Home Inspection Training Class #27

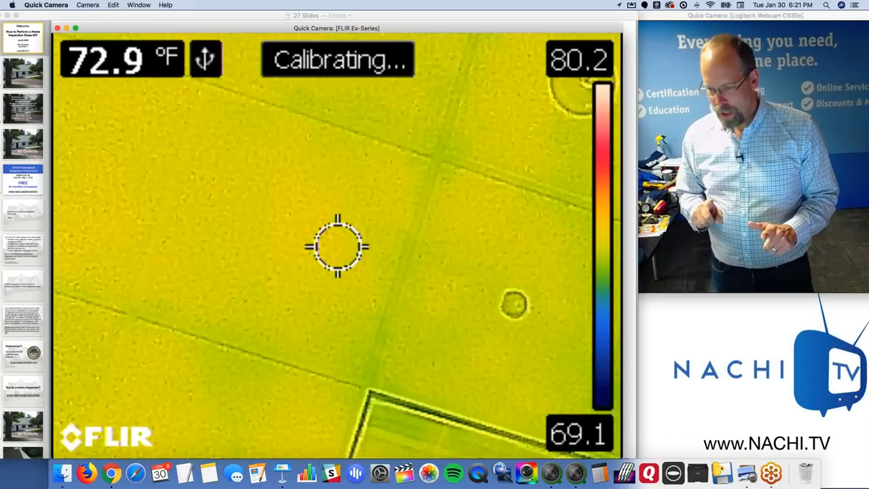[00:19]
On screen: spot 72.9°F
But I've got my infrared camera hooked up.
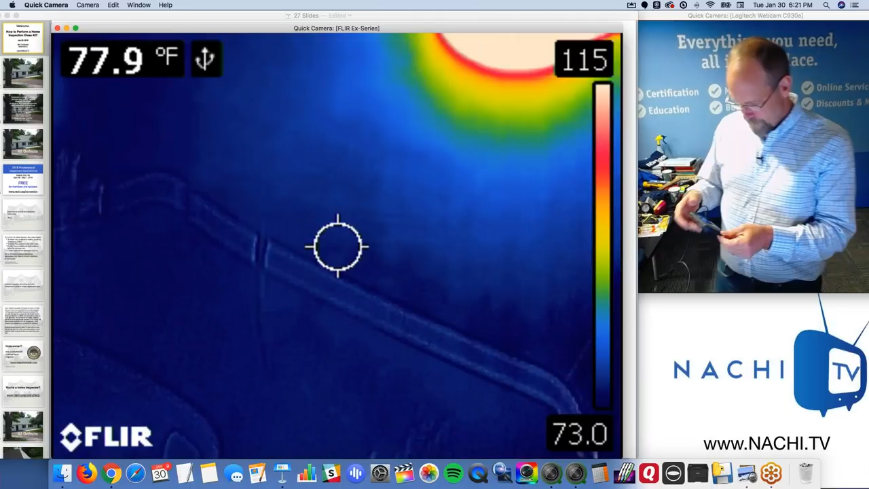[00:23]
On screen: spot 77.9°F
I don't know if you have one, but this is my FLIR B cam.
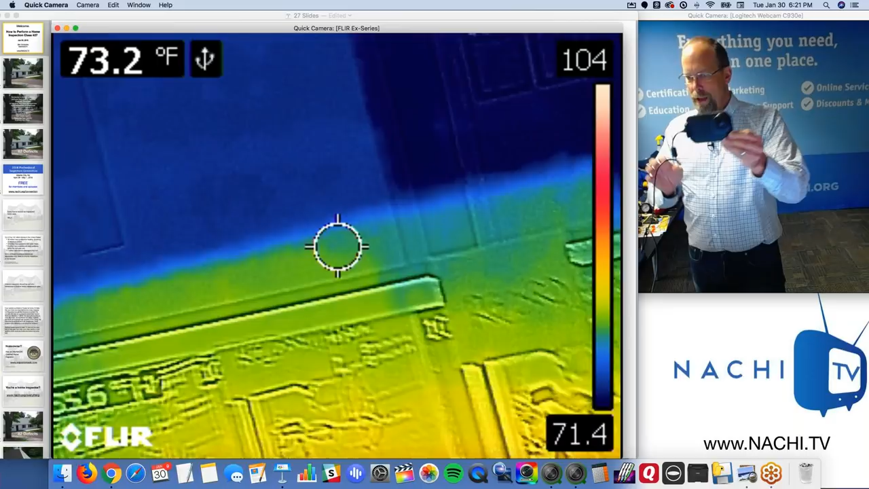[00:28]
On screen: spot 73.2°F
Oh, sorry. This is my FLIR C2 camera.
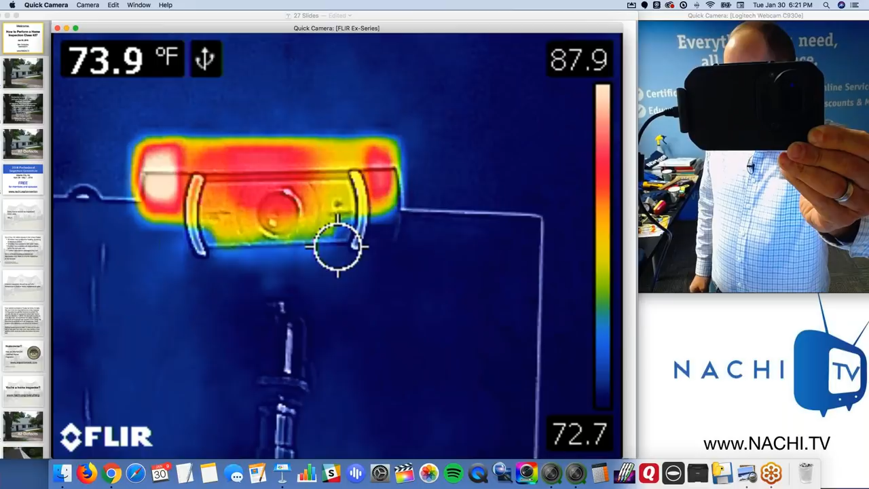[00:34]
On screen: spot 73.9°F
I used to have a FLIR B cam SD camera, but this is the one I prefer.
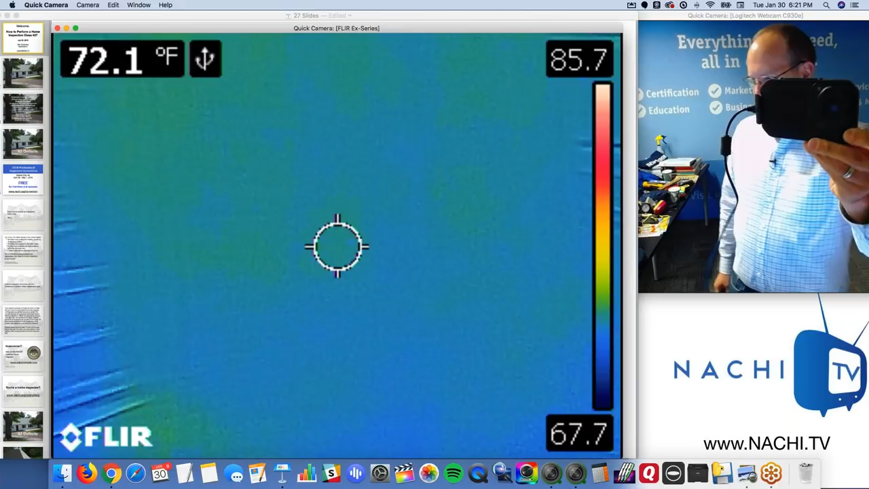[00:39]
On screen: spot 72.1°F
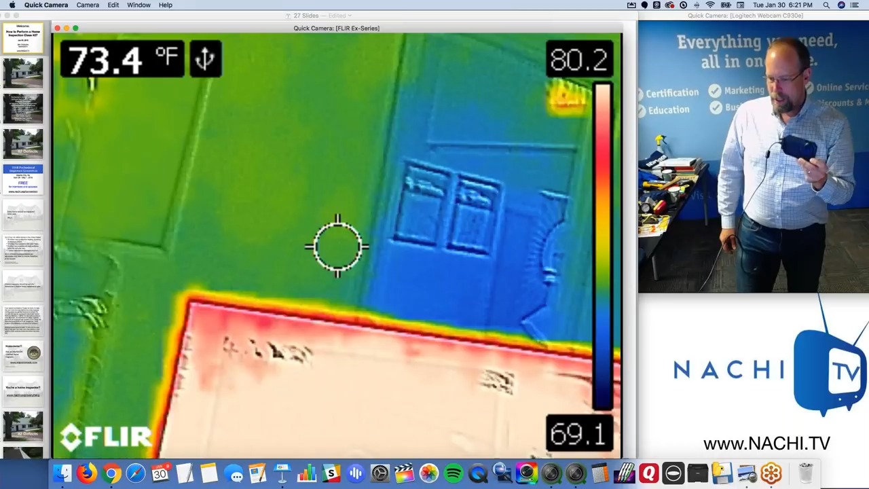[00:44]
On screen: spot 73.4°F
Low resolution, inexpensive, can't see everything like the expensive cameras can.
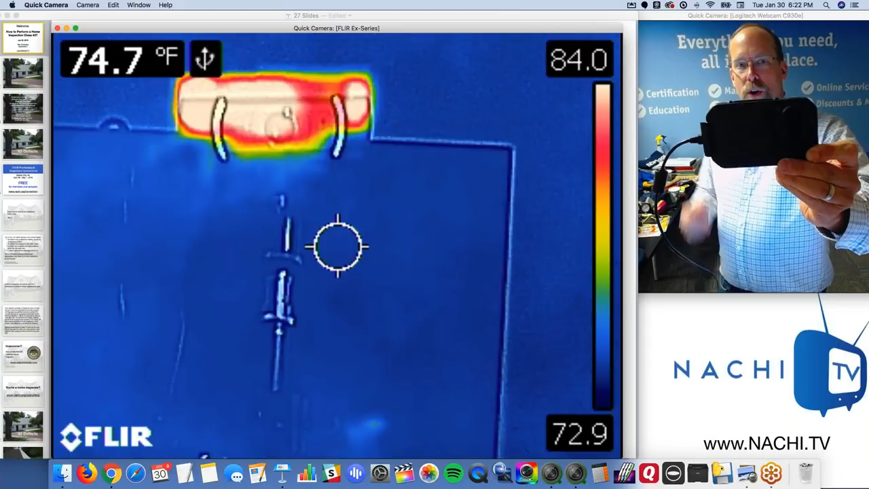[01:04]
On screen: spot 74.7°F
Oops, did I say flashlight? No, I meant infrared camera.
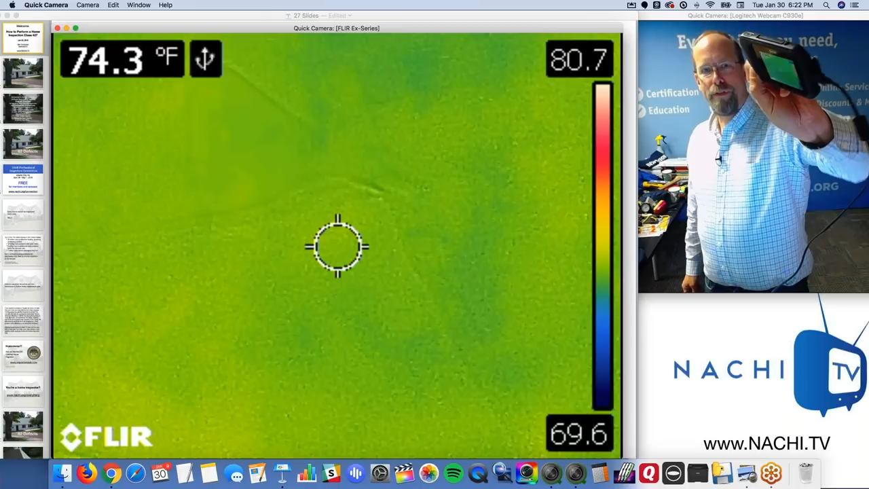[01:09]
On screen: spot 74.3°F
So neither one, flashlight or infrared camera, is actually listed.
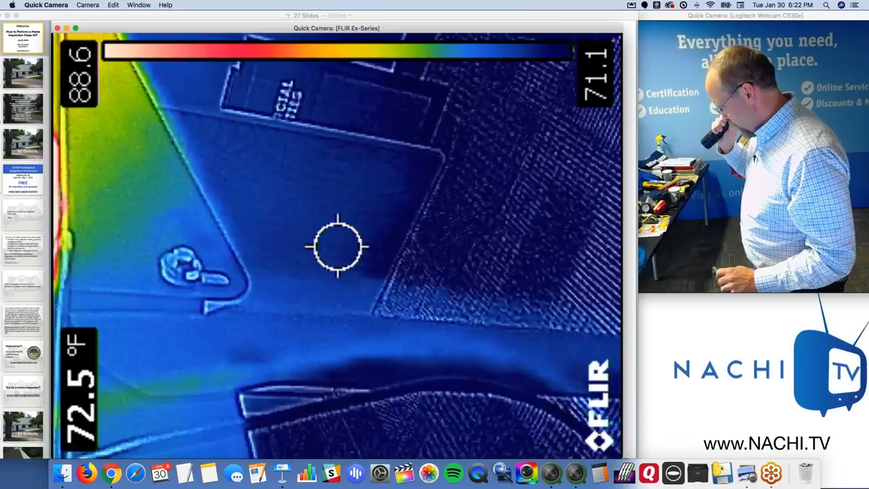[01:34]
On screen: spot 72.5°F
So a flashlight allows me to see things that I wouldn't normally be able to see without it.
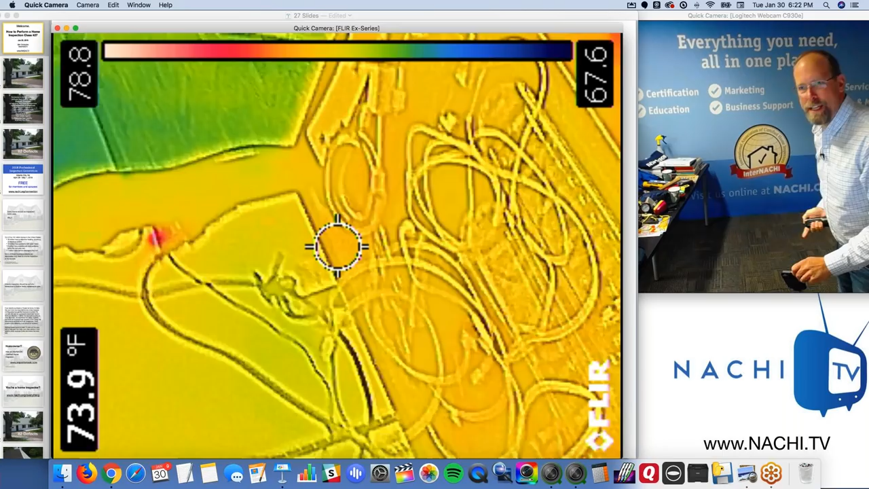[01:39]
On screen: spot 73.9°F
So under the desk there, I can't really see what the heck is going on. Is that water more? Oh, I can see.
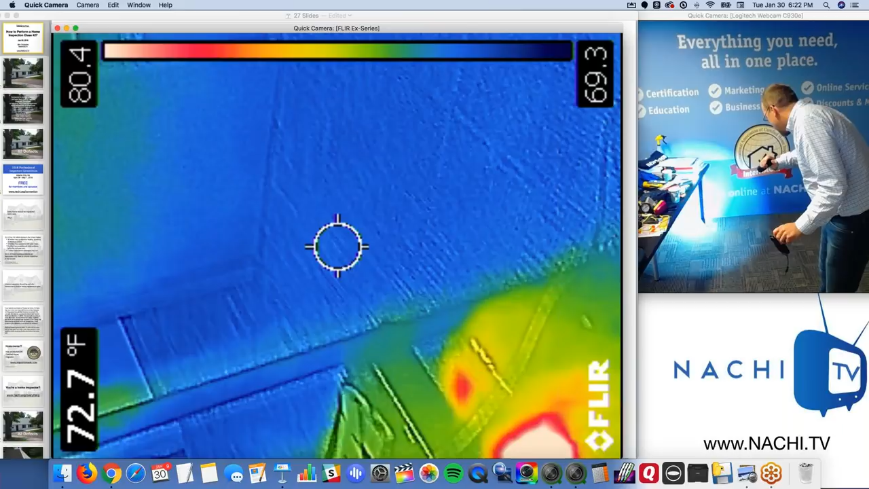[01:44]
On screen: spot 72.7°F
Okay. So similarly, my infrared camera, right,
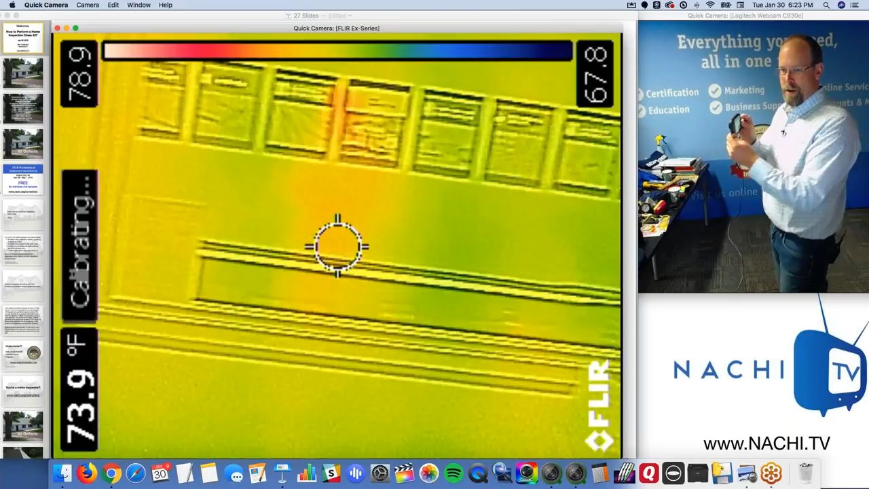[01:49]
allows me to see things underneath the desk that I wouldn't normally be able to see.
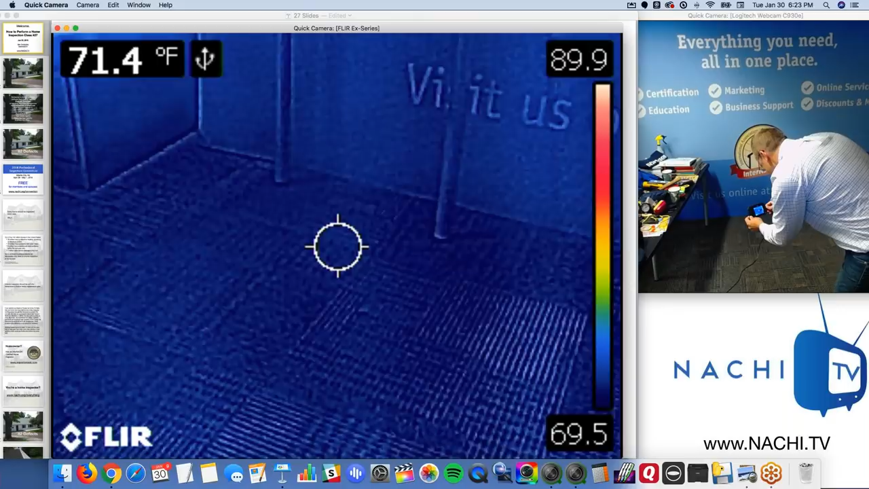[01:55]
On screen: spot 71.4°F
I don't see anything, right?
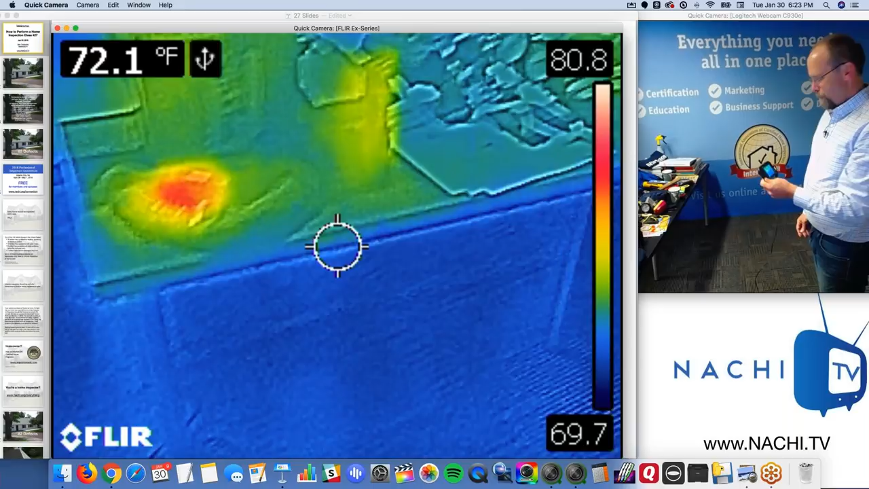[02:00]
On screen: spot 72.1°F
That's not an X-ray camera. I can't see through walls.
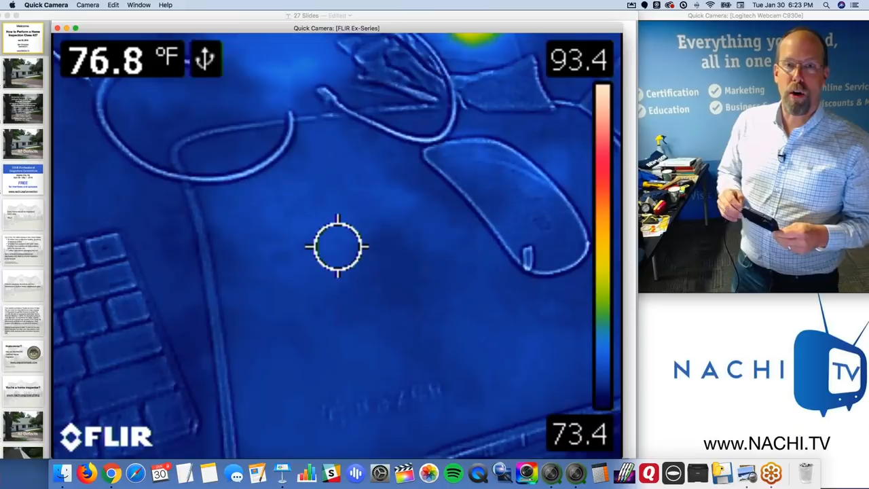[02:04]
On screen: spot 76.8°F
What it does is it tells me the temperature of the surface of things.
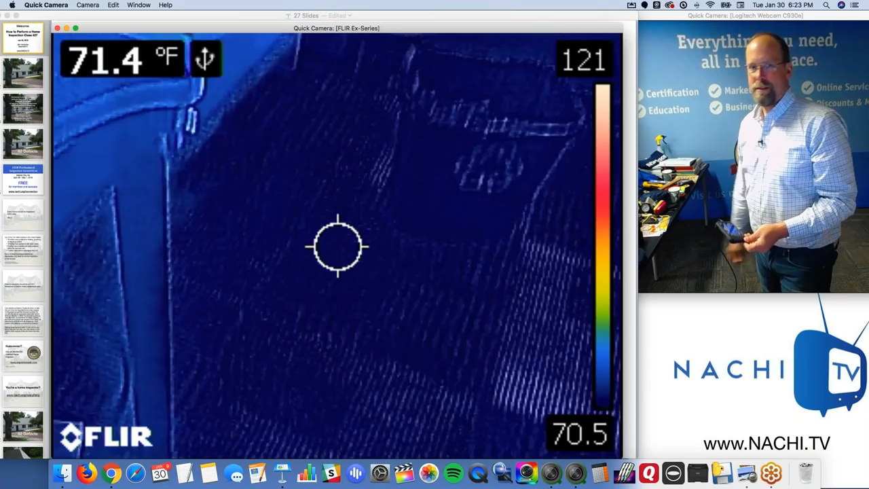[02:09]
On screen: spot 71.4°F
How's that help a home inspector? Well, if something is hot, that could tell me something.